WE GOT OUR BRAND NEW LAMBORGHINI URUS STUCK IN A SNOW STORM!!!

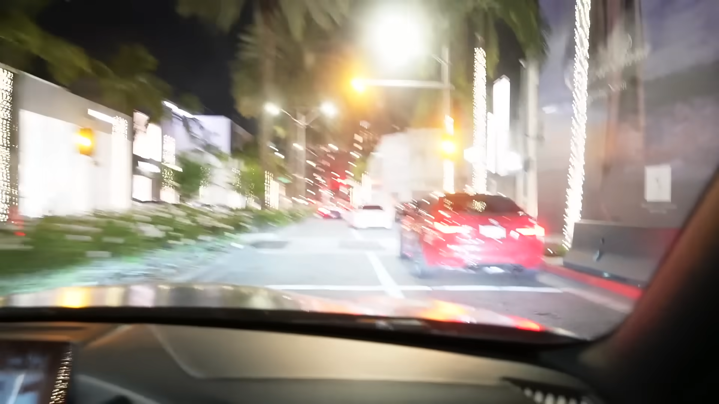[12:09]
whatever the ferrari back there missed it when we're taking the shortcut